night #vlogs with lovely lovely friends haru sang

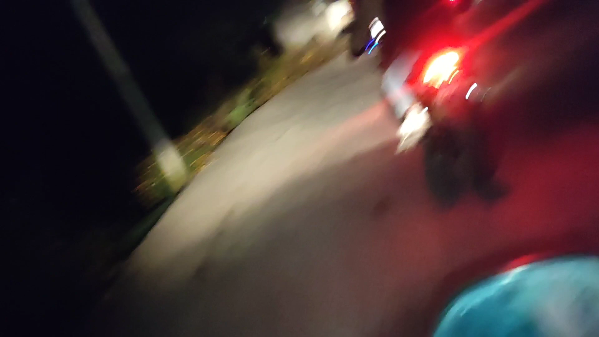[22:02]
साथीहरू अहिले चाहिँ 1 बजिसकेको अवस्था राति चाहिँ हाम्रो ग्याङ चाहिँ
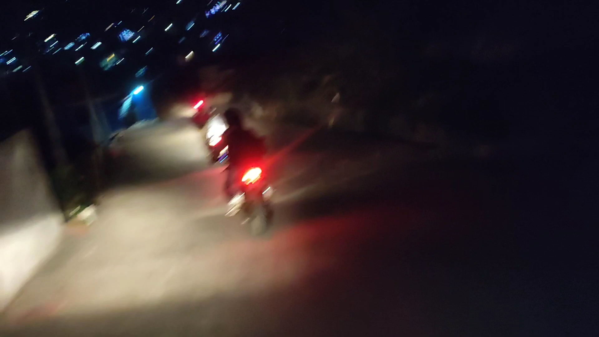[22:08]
ताराभिरको ओह्रालो लाग्दैछ पुरा नीलकण्ठतिर साथीहरू तपाईँ देख्न सक्नुहुन्छ यहाँ एउटा
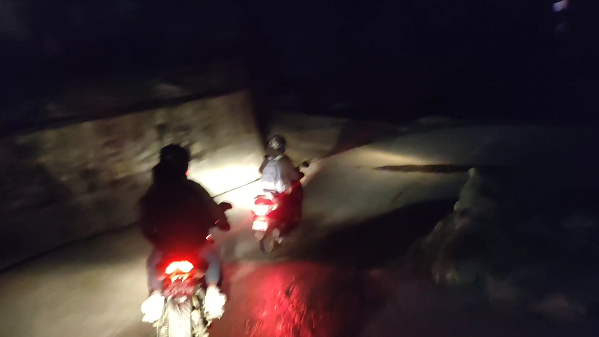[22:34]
50 बाइक चाहिँ यता अगाडि घुट्दैछ अरू चाहिँ तल बुढाले गन्ठाको गेट है पुगिसकेको छ उता देवचोकतिर यो चाहिँ हाम्रो लास्टको यो अहिले